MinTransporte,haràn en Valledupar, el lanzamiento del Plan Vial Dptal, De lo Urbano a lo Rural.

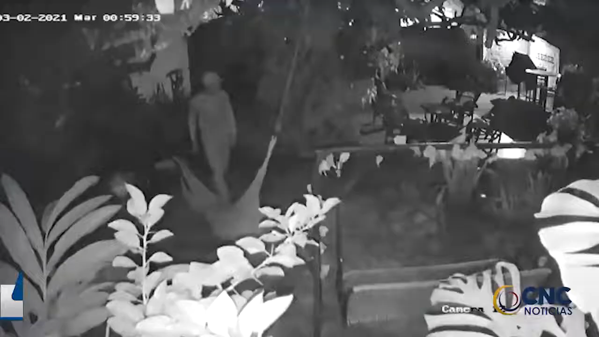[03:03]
Aprovechando el sueño de los propietarios del lugar, este hombre, más despierto que nunca, ingresó al Hotel Boutique y se llevó una hamaca que encontró colgada y además una sierra circular. Elementos con los que se marchó sin percatarse que su acción quedó grabada, registrada en las cámaras de seguridad. Tal parece que este sujeto se ha convertido en la pesadilla para los dueños de establecimientos del Centro Histórico de Valledupar.